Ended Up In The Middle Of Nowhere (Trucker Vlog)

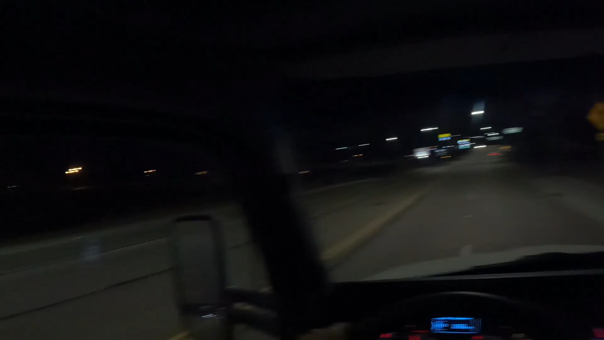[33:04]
Spot coming up. Hey, 25 through here too. Wow.
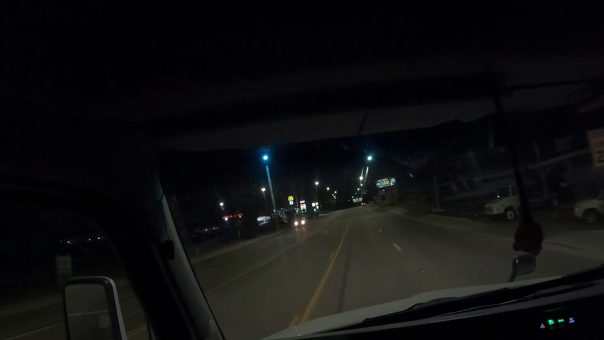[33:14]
I really gotta watch my speeds around here. Your destination is on the left. Where? I don't see it. The hell kind of shit is this?